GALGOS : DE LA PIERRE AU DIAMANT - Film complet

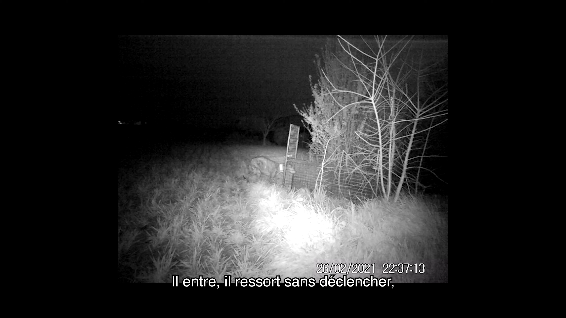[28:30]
Et après, il est rentré. Et c'est là que ça s'est déclenché après, quoi.